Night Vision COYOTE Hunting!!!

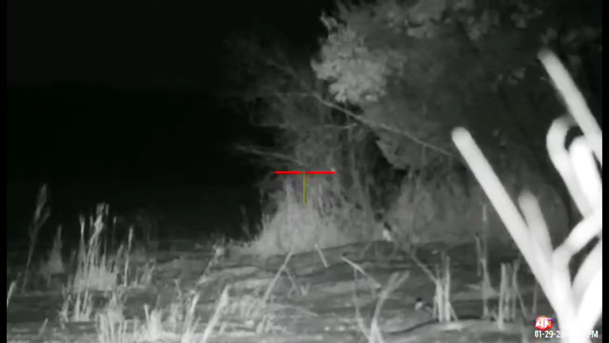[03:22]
It's recording. You see the weight on there?
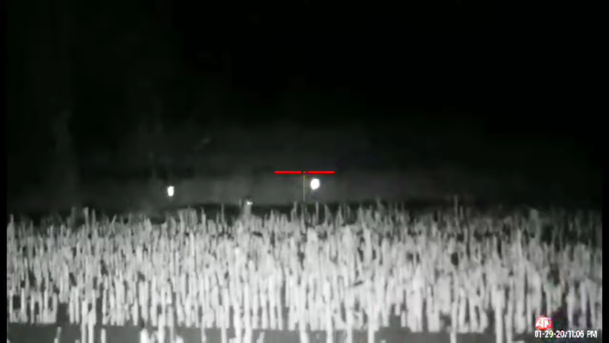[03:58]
Okay, he's right by the edge of the swamp. Go this way. Do you see him? I did. I don't know where he is now.
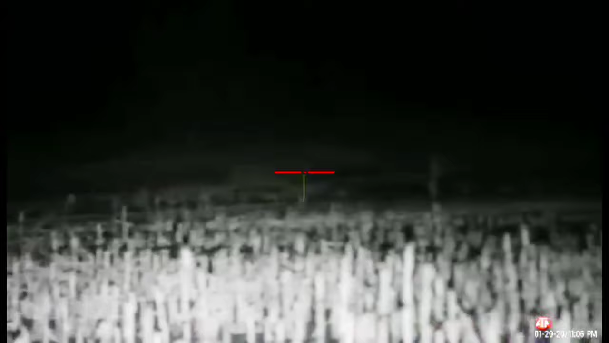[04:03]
Okay, stop. There's two of them. Two coyotes. I don't see him. No, go this way. Right. Right there somewhere.
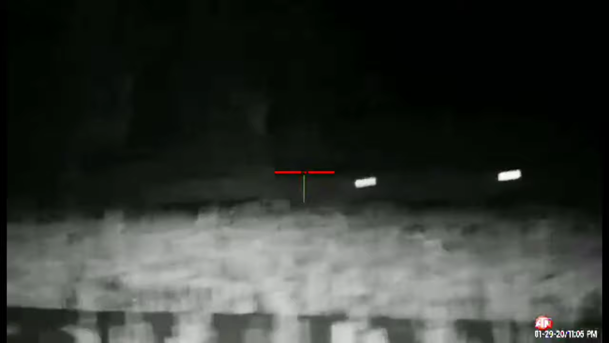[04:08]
Okay, it's running. Hang on. Okay, shoot the one just standing there. Where is that?
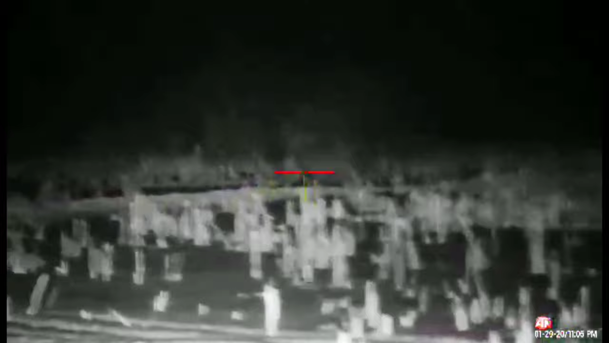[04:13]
Safety off. No, no. Go back to the right. Go back to the right. Go back to the right.
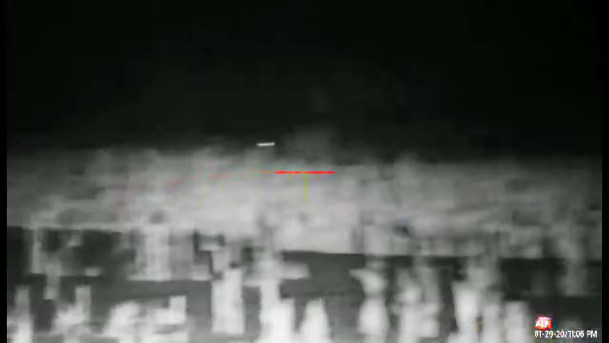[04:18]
There's one just standing there. Do you see him? Yeah. Shoot him.
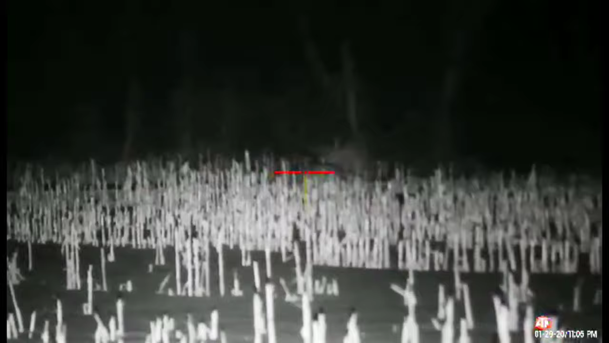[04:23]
Wait, wait. The one's coming back. Shoot that one if you can. The one that's just standing there.